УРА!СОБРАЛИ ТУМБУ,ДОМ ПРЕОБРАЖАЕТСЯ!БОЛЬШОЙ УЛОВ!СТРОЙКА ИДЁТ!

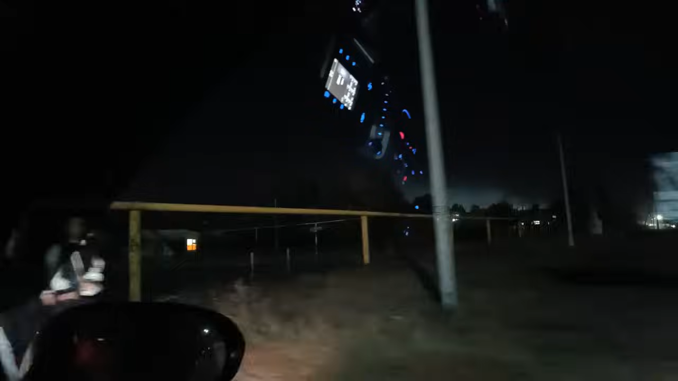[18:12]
В общем, холодно очень.
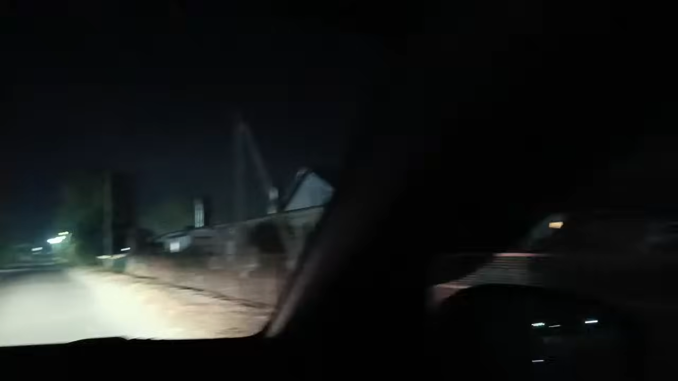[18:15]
Вот он, наш парк. Красивенький. Надо как-нибудь, Сашуль, прогуляться.
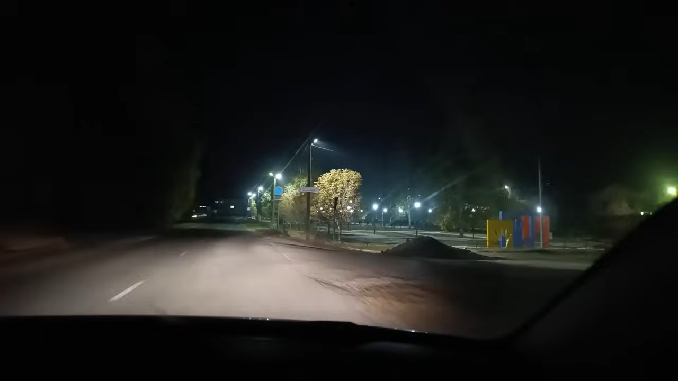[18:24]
Светится как. Еще когда фонтан заработает, вообще будет красотень.
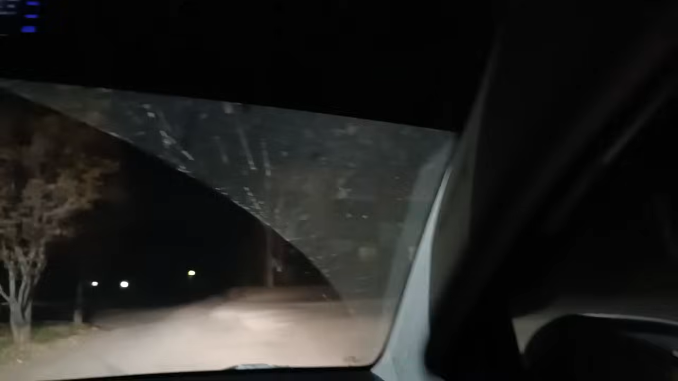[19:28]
Ну и мы сейчас быстро заедем и сразу потом домой. Тут тоже вот парк красивый такой.
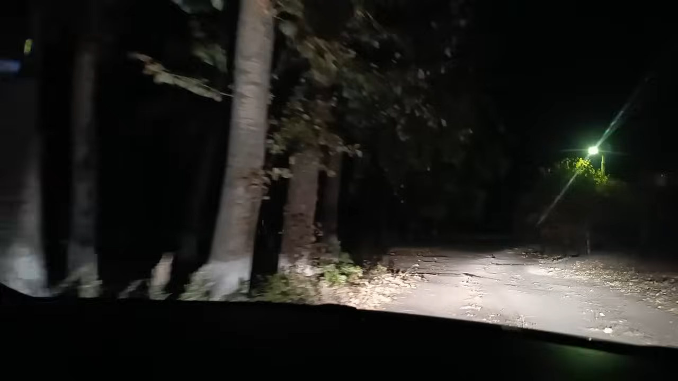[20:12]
Тут дорога, правда, такая. Не очень. Ямы прям большие. По-быстрому не получилось.